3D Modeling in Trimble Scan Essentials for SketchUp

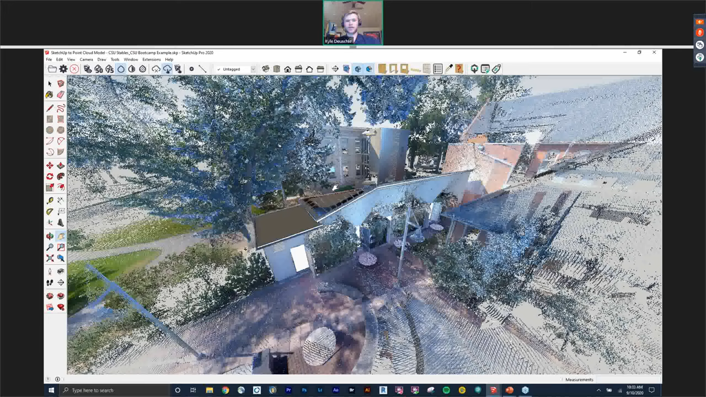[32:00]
and i can just set shoot maybe one just right there name that and you can actually
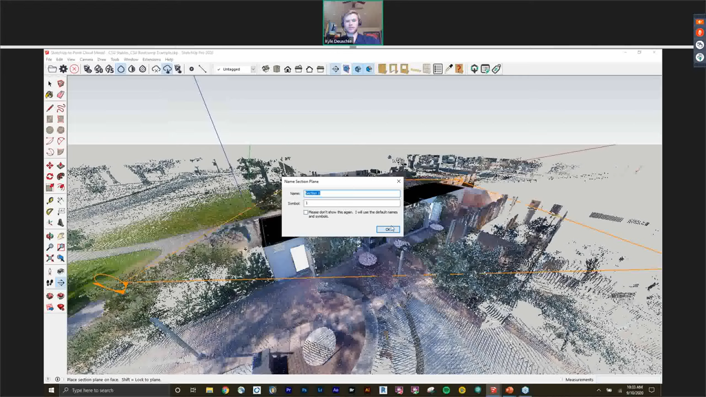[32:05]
view inside of this uh section cut here so like if i wanted to model any interiors
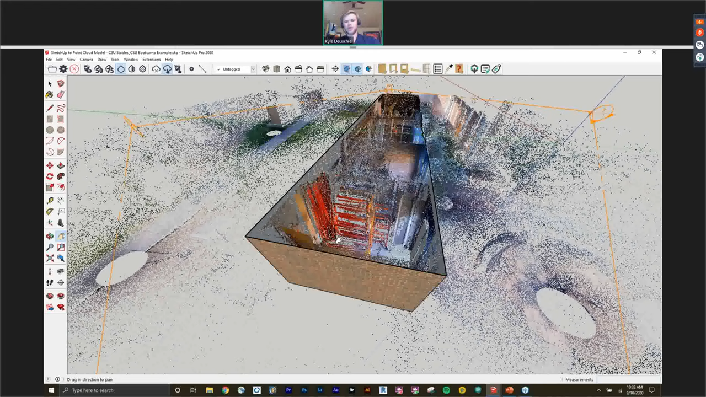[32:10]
i can do that here um what's also great too is like if i have a
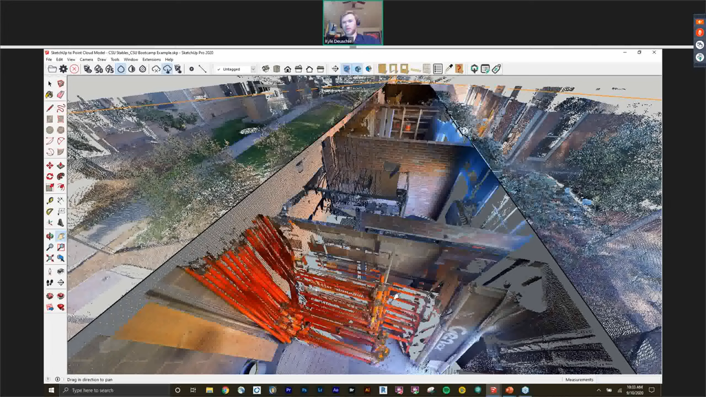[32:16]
section cut through the building let's say maybe right here in the middle
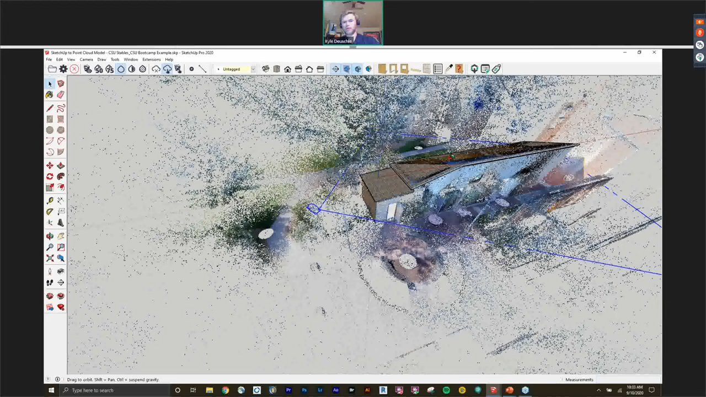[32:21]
and like i wanted to model maybe i don't know
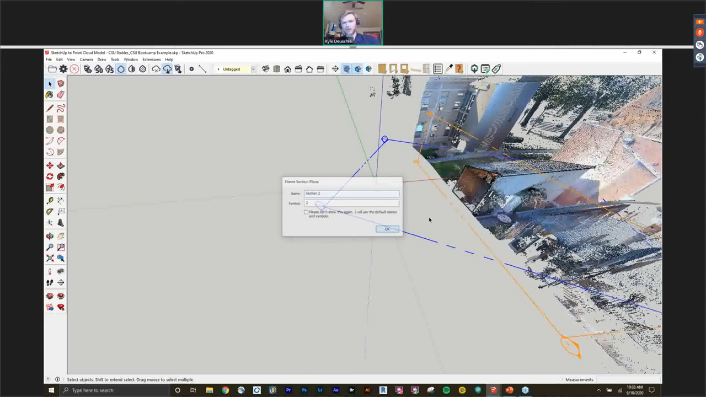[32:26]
this this concrete wall or this this brick wall that i see right here um but i don't want
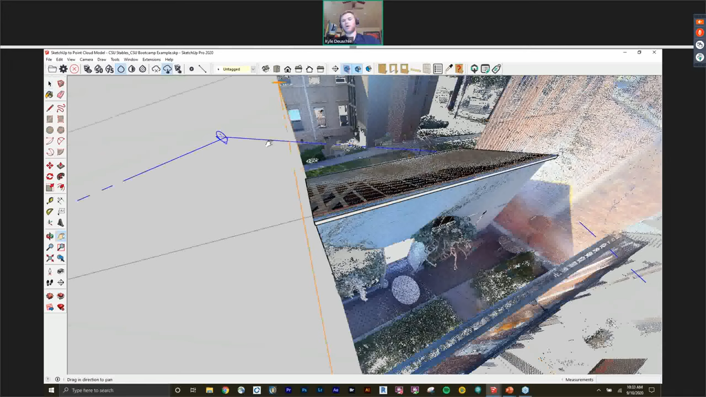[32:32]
all this other noise so you can actually go into the point cloud manager tool and you can change that
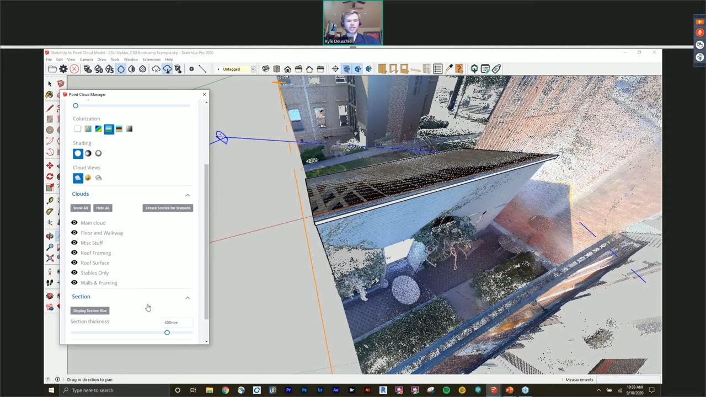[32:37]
section cut uh thickness so once you click on that display section box tool i
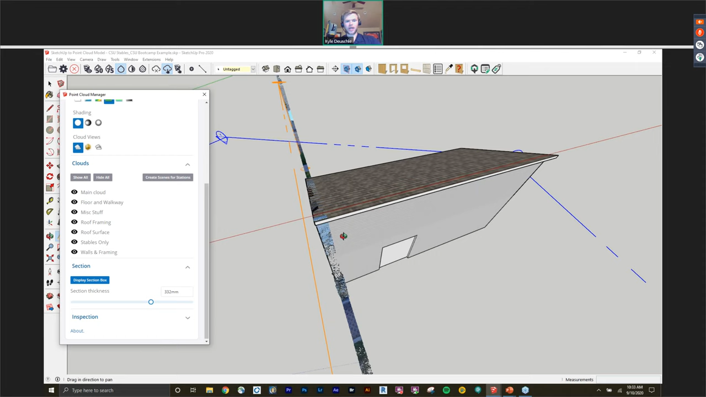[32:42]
can look and tell scan essentials how far i
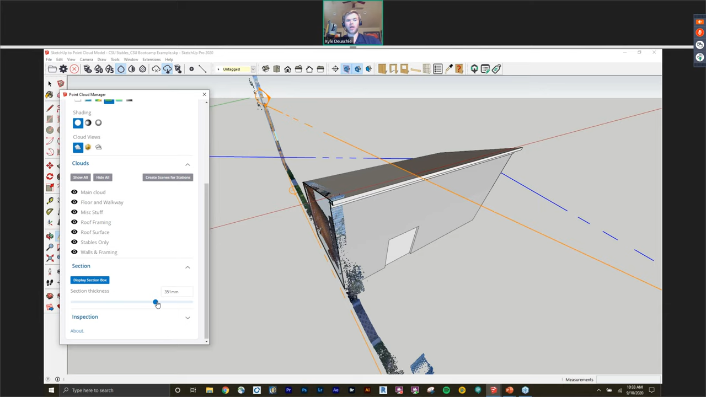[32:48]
want that section uh box to go out so if i only want to see this little tiny portion of the
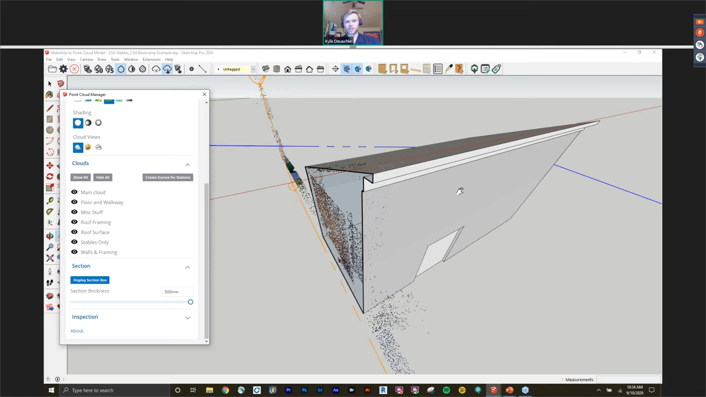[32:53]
wall um obviously i already have my modeled entity here so i'm just gonna uh hide that but
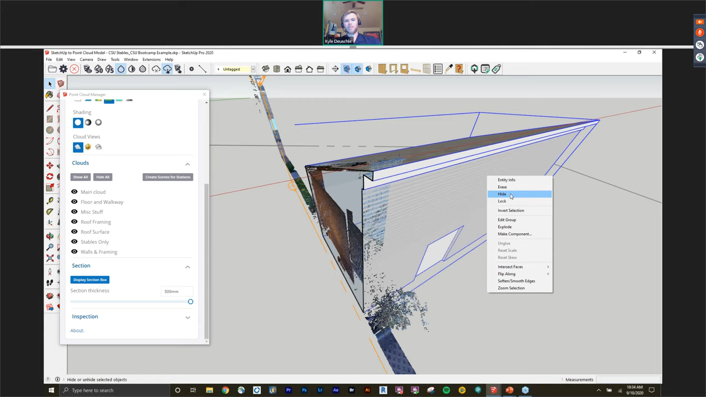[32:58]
if i wanted to look at just that little tiny portion of the wall i can do that using this section tool and
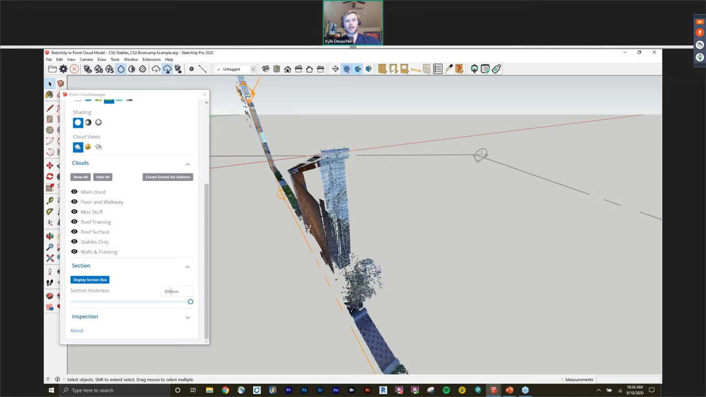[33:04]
it does it's not limited to just 500 millimeters i can do you know 10 000 millimeters and it goes all the way out to here so that's a way too that you can kind of manipulate manipulate the cloud to see just what you want to see
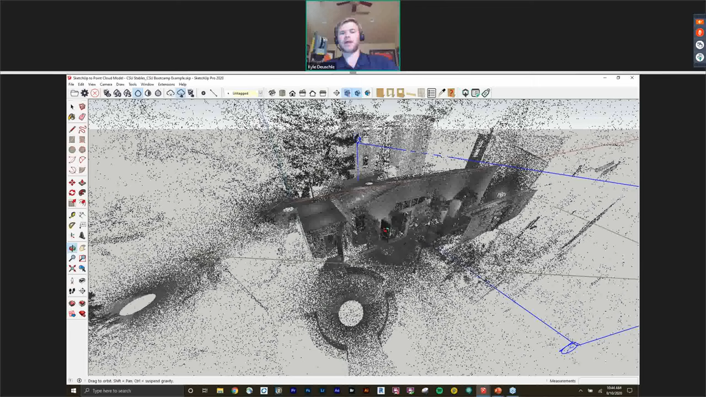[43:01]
all of a sudden everything kind of just like blends into one kind of blob sometimes depending on how you segment it out and how much vegetation you have and surrounding landscape but what really helps too is doing that segmentation
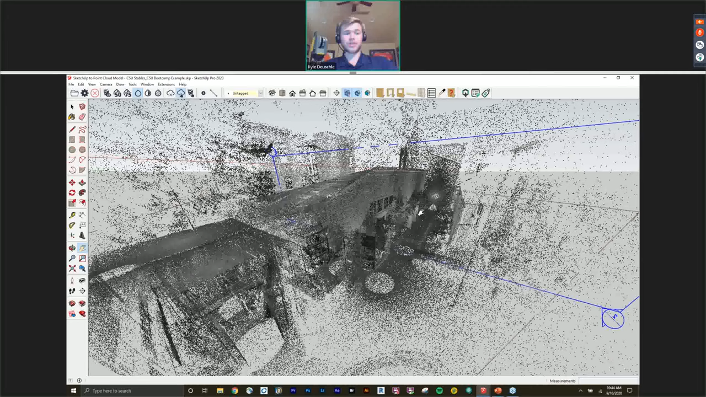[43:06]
instead of real works or another software and turning that off so now even though i have a grayscale
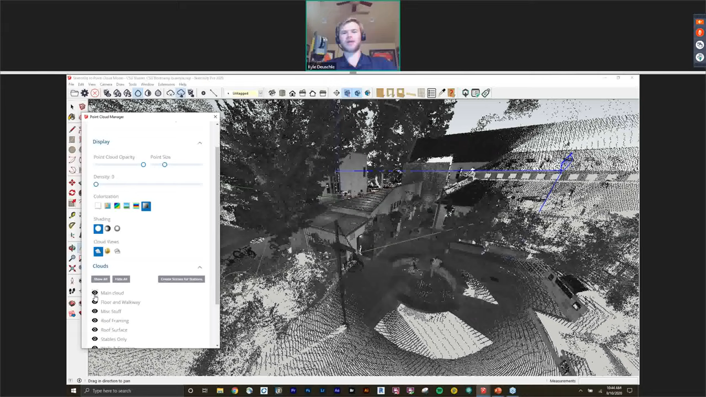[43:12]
model here um you can see that it's it's still it's still there i can still see everything
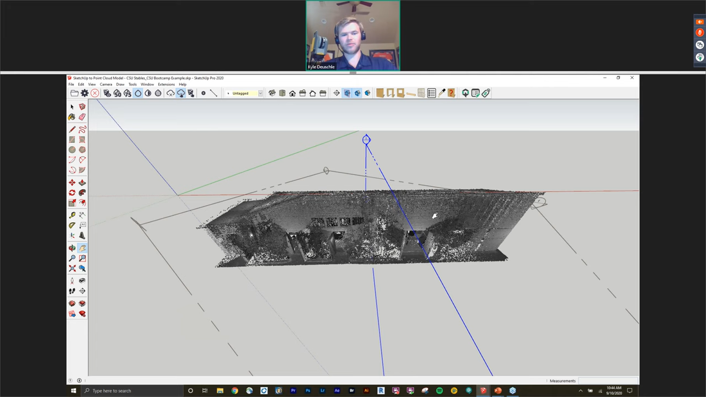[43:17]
you know properly i might be like what the heck are these little black squares here you know are those windows or those
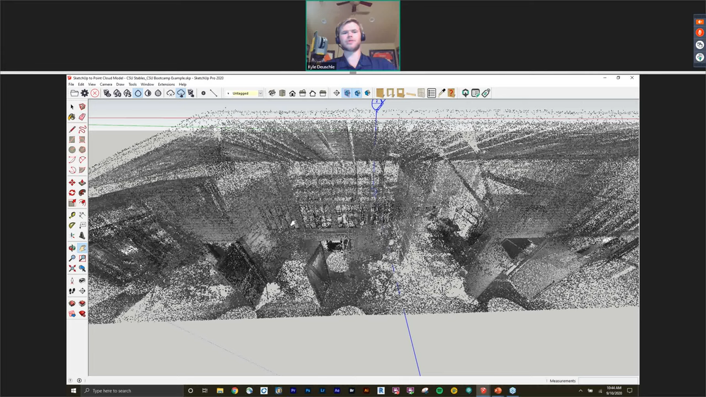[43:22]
you know i don't know something else so it might be hard to identify certain things but no for sure you
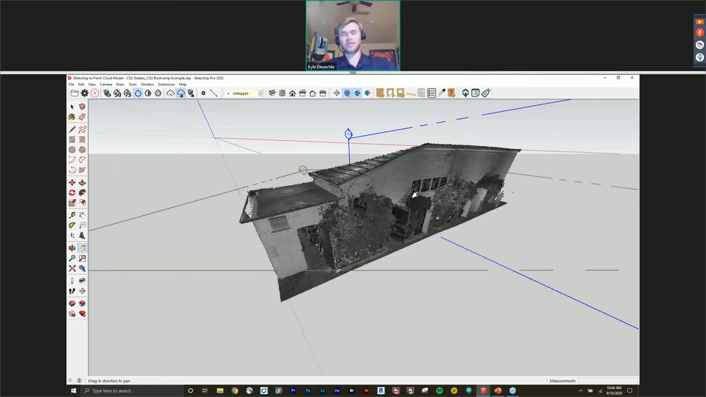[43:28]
can still use black and white data um it might just take you a second to kind of understand what you're
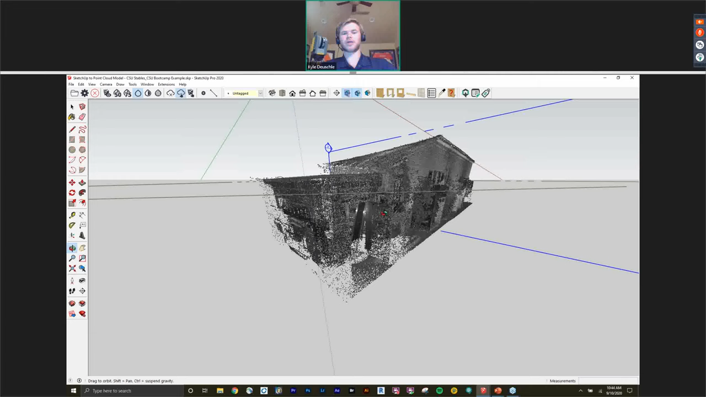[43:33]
looking at here as opposed to when i switch it to color i can kind of clearly see what's going
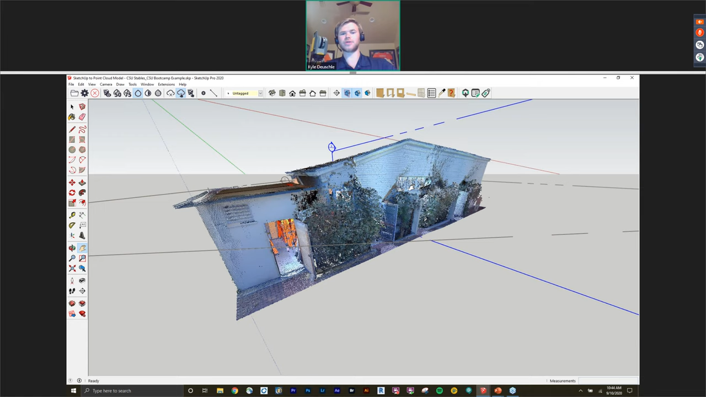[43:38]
on but no absolutely um you can use black and white data for sure nice